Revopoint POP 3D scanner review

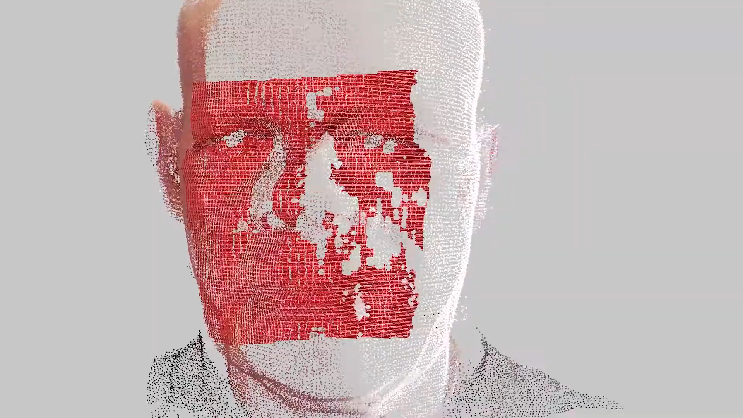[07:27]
That is so bad. It's real. It's me. Oh my god, even the broken nose and everything.
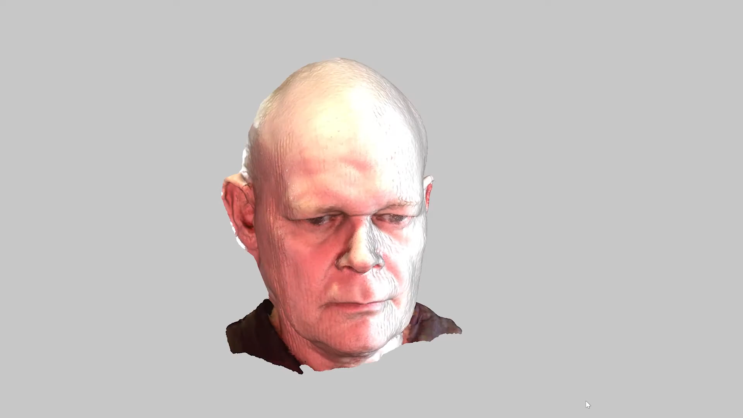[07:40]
Oh, look at that. Unbelievable. That's uncanny. I reckon with a bit better lighting, if I was to, you know,